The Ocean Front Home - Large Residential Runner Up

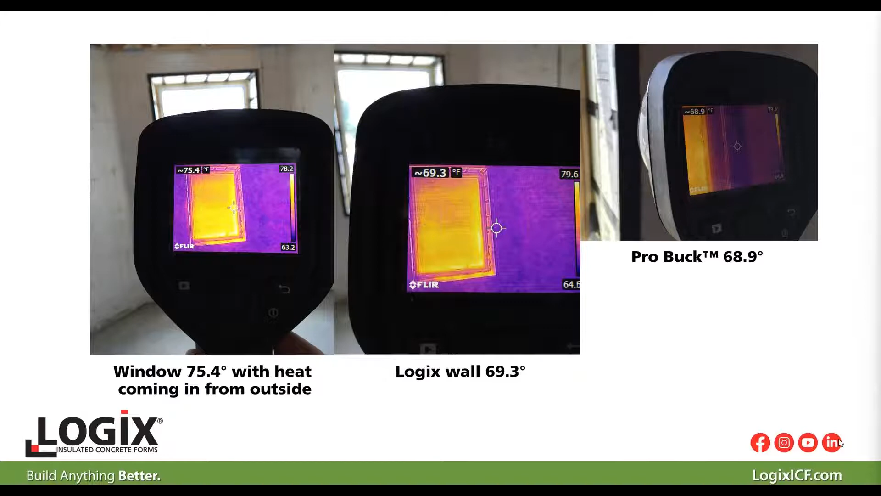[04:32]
the temperature of the buck is identical to the temperature of the ICF wall. So, it just completes the thermal envelope.